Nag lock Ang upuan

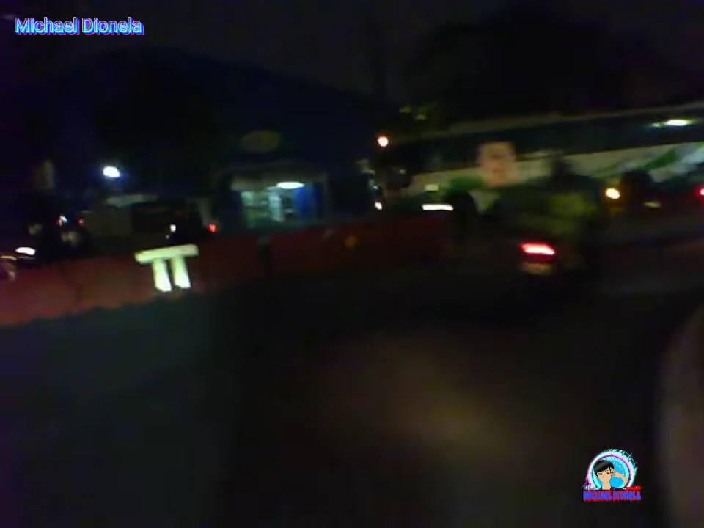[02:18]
nagmamadali yung rider natin dahil may na-pull sya na na i-re-refer pupuntaan ngayon magpapagasana sya kaso
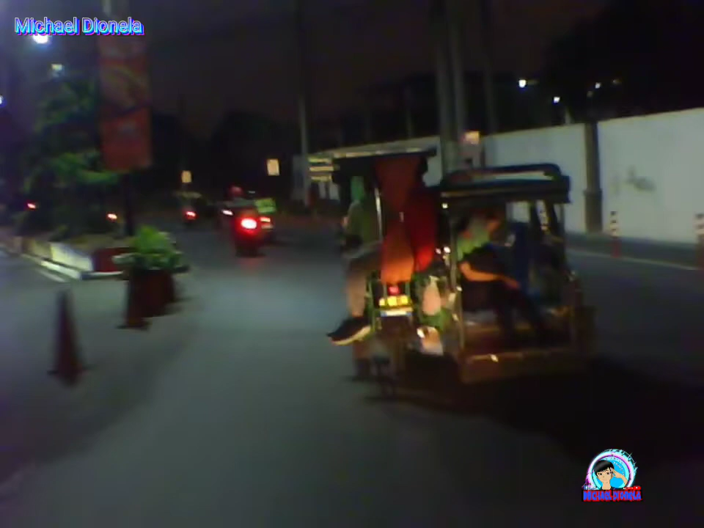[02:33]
naglock yung ano nya pupuhan buti na nga lang nung nung nakita natin ay nabukta nya yung pupuhan kaya
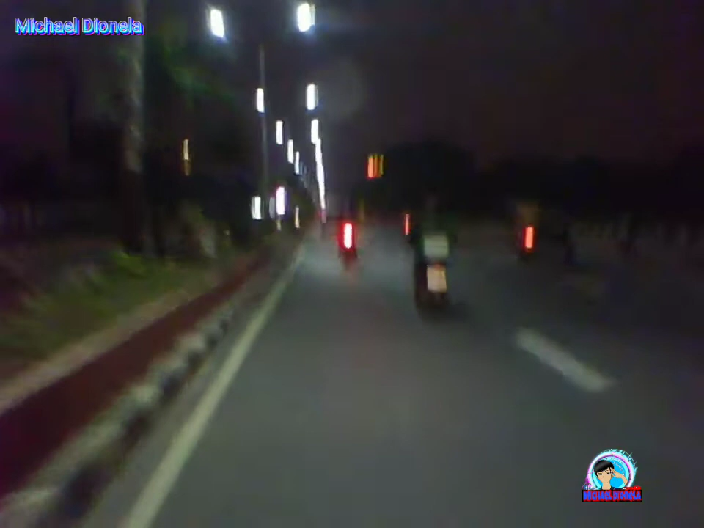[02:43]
ayun nabigyan natin ng gas mga partner hanggang dito na lang mga partner ride safe